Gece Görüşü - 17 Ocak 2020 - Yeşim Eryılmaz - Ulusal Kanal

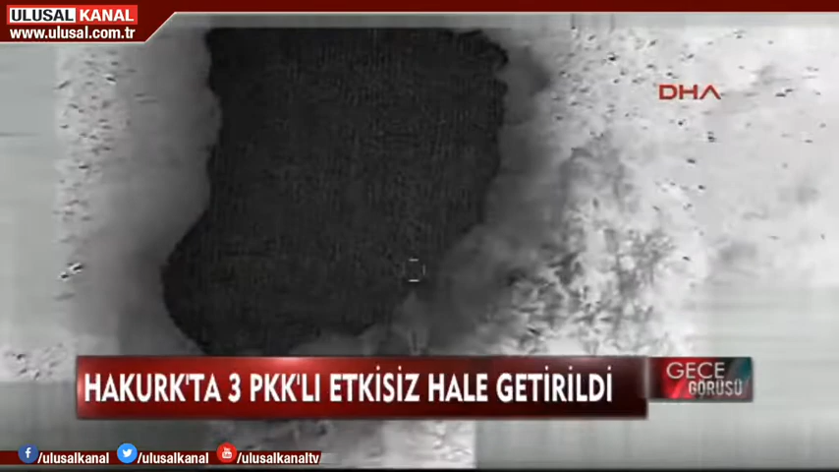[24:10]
Hakurk bölgesine hava harekatı düzenlendi. İlk bilgilere göre 3 terörist etkisiz hale getirildi.